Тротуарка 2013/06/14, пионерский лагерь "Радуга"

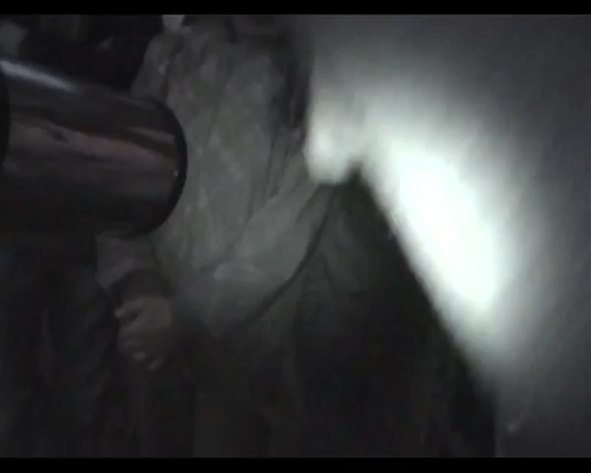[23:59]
Вот эта ручечка, видишь, вот здесь, вот, догоняешь по полю зрения, чтобы по центру стояло. Каждый подходит, потом смотрит.